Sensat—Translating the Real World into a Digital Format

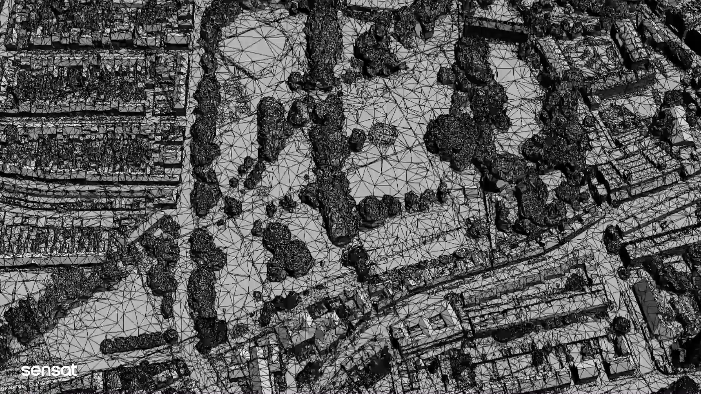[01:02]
We begin by making our cloud-based visualisation platform simple to use for all project stakeholders.
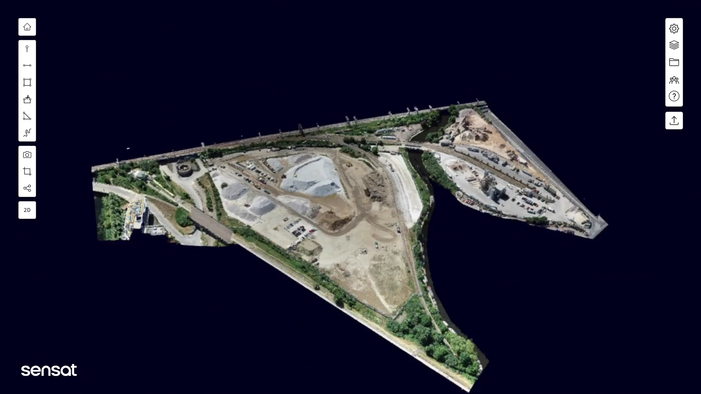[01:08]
We bring your site to life in a digital format, enabling teams to interact and collaborate on construction project data in real time.
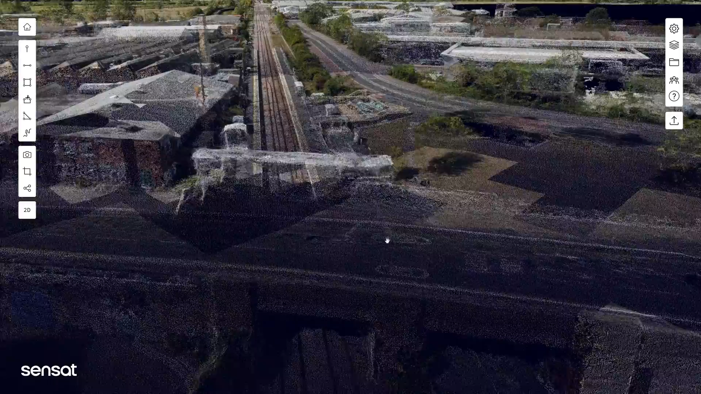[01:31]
Once data is visualised, it allows you to complete complex calculations and measurements as well as mark up,